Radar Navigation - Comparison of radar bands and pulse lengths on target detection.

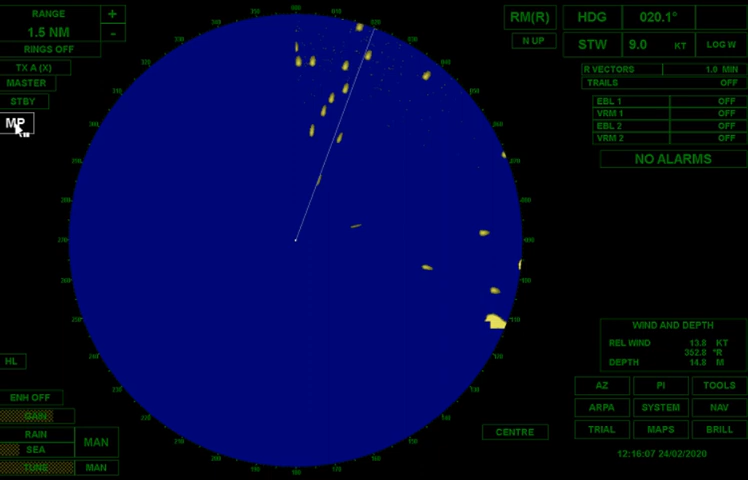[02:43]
What I want to do now is I'm going to go to, we're in short pulse. Let's see what other options I've got. Oh, let me go to medium pulse. So with medium pulse, I'm actually emitting more energy. I'm emitting more energy because the transmitter is on for a longer period of time. Now, look what happened. When I went to medium pulse, I lost a lot of that definition down there. But look, all my buoys got bigger, okay? Let's go to long pulse and see what happens. What's going to happen with long pulse? My transmitter is going to stay on even longer. That means that every target that's out there is going to be getting, will be hit by more energy, and therefore, more backscatter will come back to me. So let's see. Actually, on this range, I can't go to long pulse.
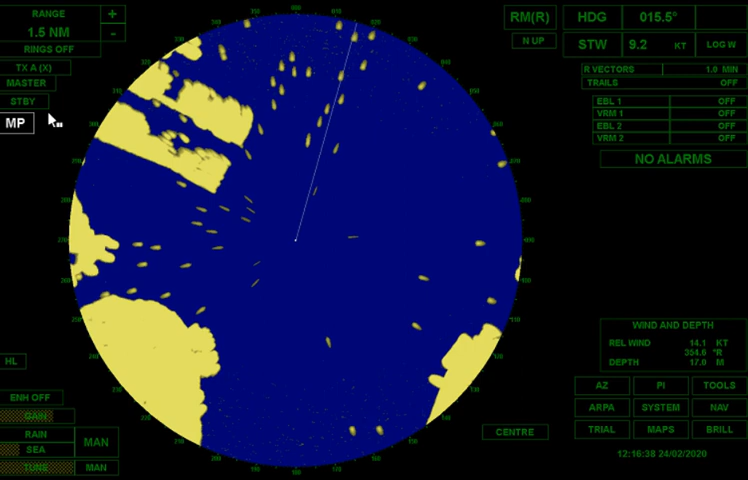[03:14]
The radar won't let me. But let's go up to three-mile scale because I think I have all the – all right, so here we are in three-mile scale. And I think what I'm going to do here is I'm going to go ahead and I'm going to off-center. I'm going to go in this max view so I can look ahead a little bit better, okay?
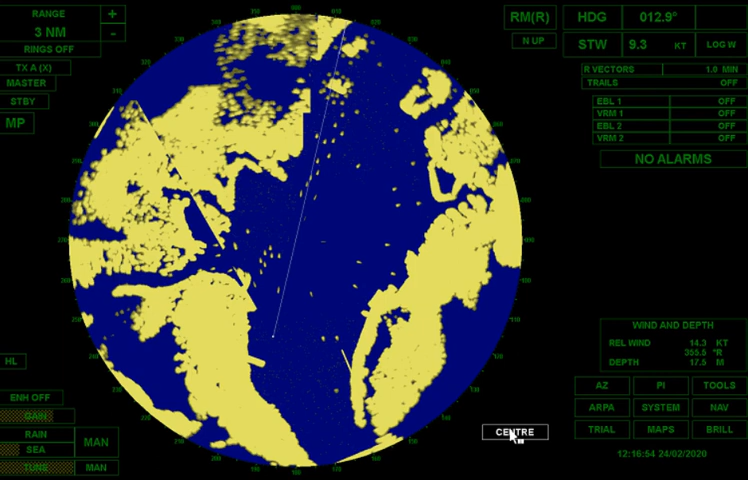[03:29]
And so let's look at our – let's see.
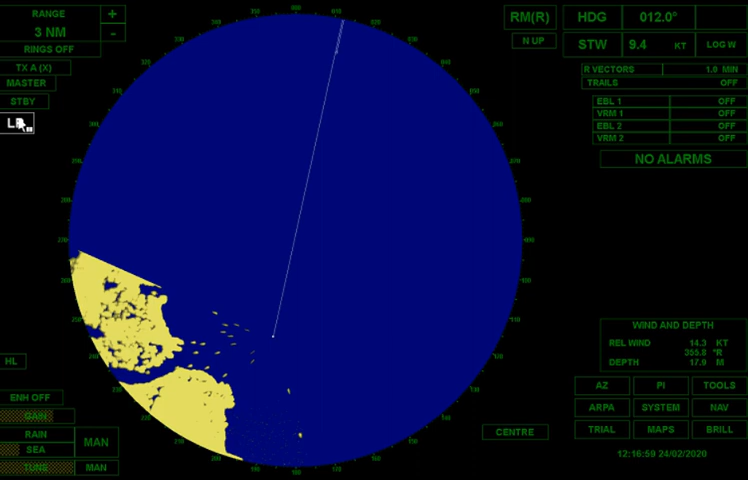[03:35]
All right, so this is now X-band long pulse. Whoa, look at that, okay? That is just an enormous amount of energy coming back because my transmitter's been on for a long period of time.
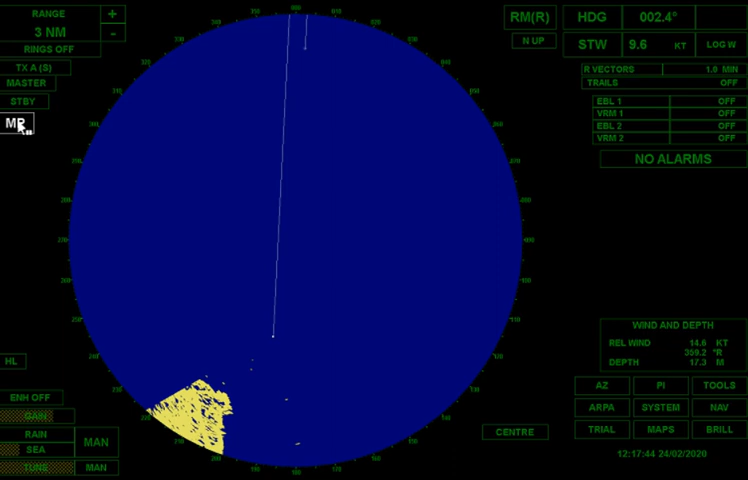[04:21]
So immediately with S-band, I lose some of that discrimination. Let's go S-band medium pulse, okay? Okay, very blobbish, all right? All right, because now my pulses are longer. And long pulse?
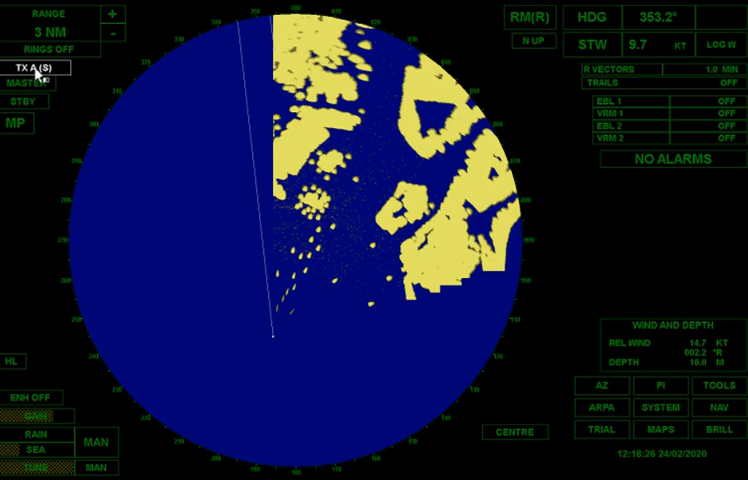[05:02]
Actually, let's go to medium pulse, all right? A little bit too much energy for S-band. Let's see what it looks like on X. So you can see that, all right, switching between X and S, S,
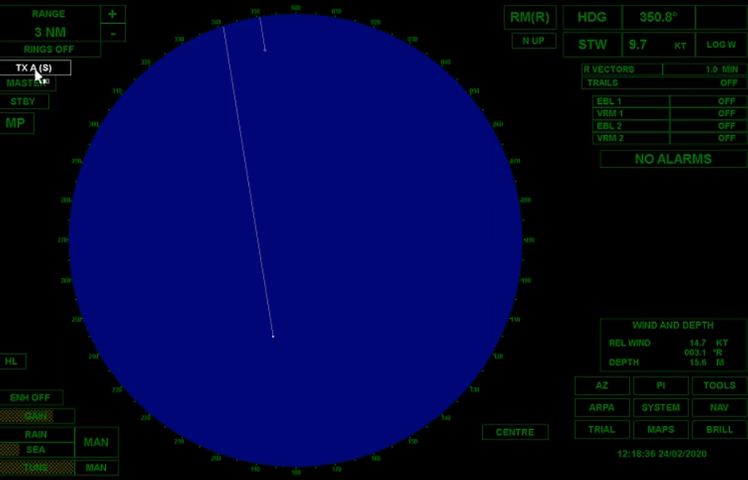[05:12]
all right, less discrimination, all right, a little bit more blobby, X, a little bit finer, okay?
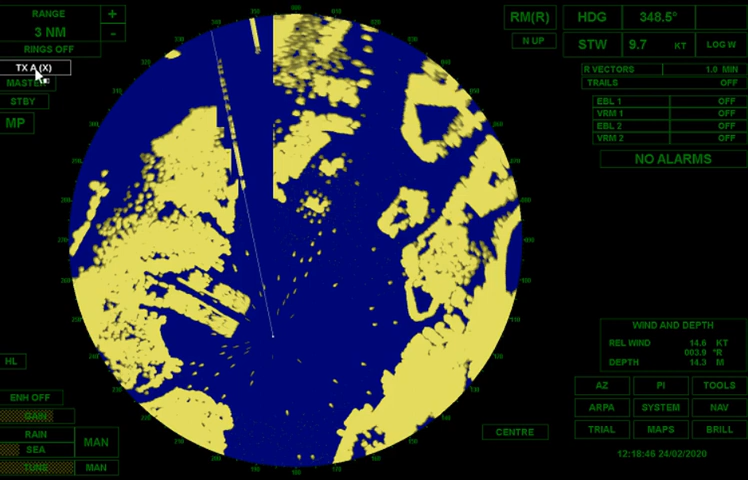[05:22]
So that's always going to be the case between X and S, all right? And then within a band, if I go to short pulse, I'll transmit less energy. If I go to longer pulse, I'll transmit more.
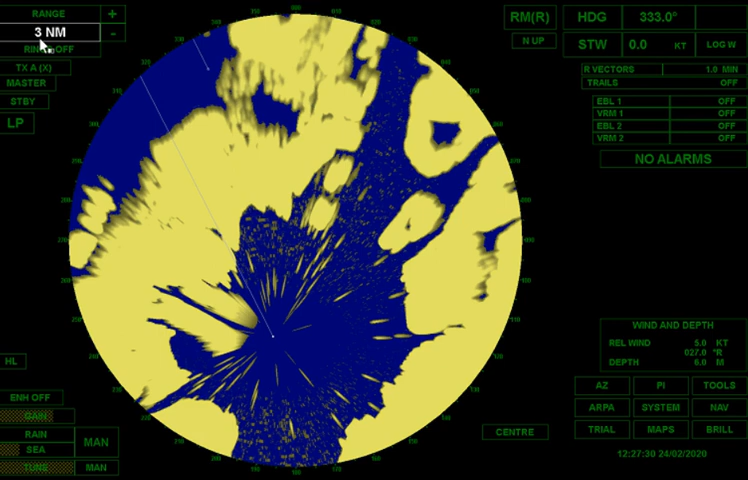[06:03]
Under what conditions might you want to have long pulse on a three-mile scale? Maybe if you were trying to find a very weak target, okay? So you're essentially looking for very small boats, little itsy-bitsy recreational sailboats and things like that, you might actually go to long pulse for specialized searching sort of methods. But generally, you're not going to be in long pulse in such short range.